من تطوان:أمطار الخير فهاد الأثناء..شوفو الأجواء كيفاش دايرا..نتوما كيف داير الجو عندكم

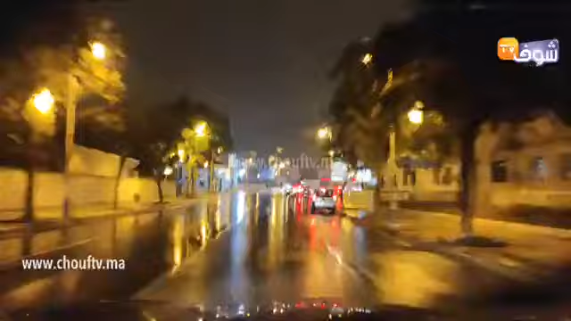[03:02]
اه نتمنى وتستمتعوا معنا بهذه الزخرة المطارية. عفوا اللي كتعرفها المدينة. ونتمنى اه كذلك الله يرحمنا دائما قد نفع وقد قوادتنا باش نكون واضحين متابعين.
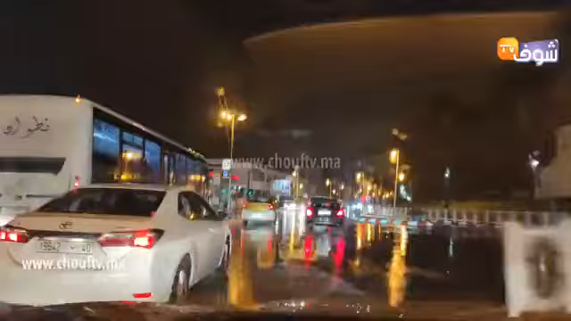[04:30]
ديال المدن الجميلة بايطاليا متسبعين نتمنى اوقات جميلة في هاد الدرداشة اليوم عبر شوارع الحامل البيضاء الله يرحمنا الحمد لله النور بيرحمنا بهات السخة المطارية الاولى حداري كذلك مستعدين الطريق اه لتذكيرنا الطريق الربيطة فين تيطوان اه عيل الحصن عفوان طانجة عبر
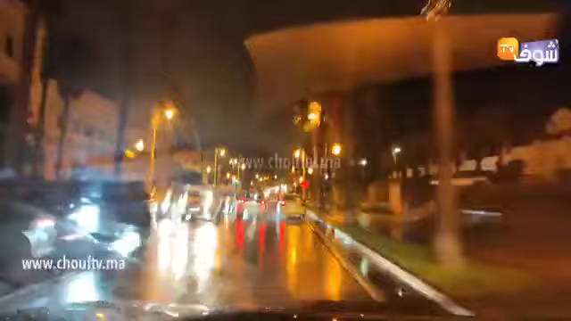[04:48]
منطقة عيل الحصن فين نوقات حيث تتسير انقلاب شاحي نار موك من الحجم الكبير اه بداية اه الاسبوع وانتمنى وكذلك المستعملين طريق السلمان كل المستعملين طورين وطحية
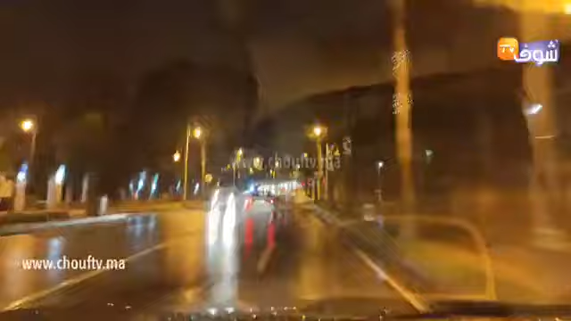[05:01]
الناس ديال طورين اذا انتمنى وتقدم نوقات جميلة متسبعين في هاد الدرداشة عبر اه شوارع المدينة اجواء اه جميلة الله يرحمنا الله يرحمنا قد النفاع كما تقولوا قد قوات هذا هو الاهم وانتمنى وانتمنى وكذلك الدعوات ديالكم اللي يرفع لنا